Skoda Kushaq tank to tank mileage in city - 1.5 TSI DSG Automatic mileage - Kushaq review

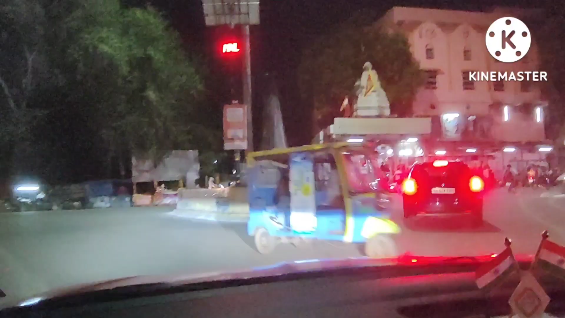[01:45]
ये काली माता का मंदिर है, जय माता शहीद कौशल यादव चौक।
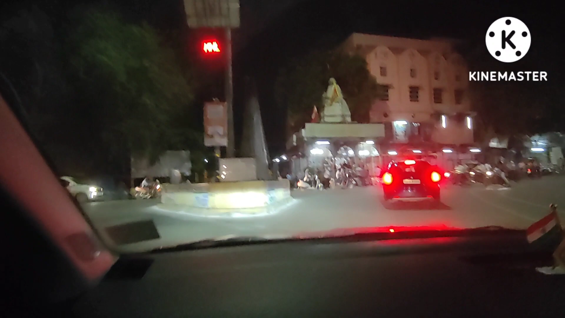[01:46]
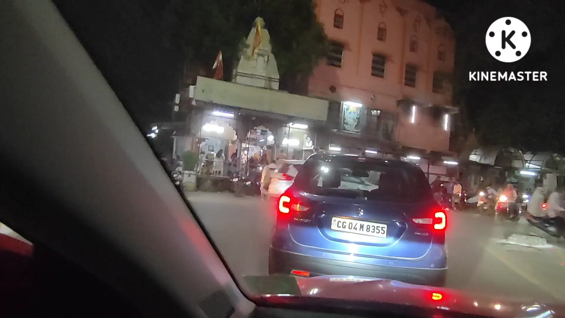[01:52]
एक कालीबाड़ी चौक है, ये काली माता का मंदिर है, काली माई मंदिर है, इसके पास में ही लगा हुआ है।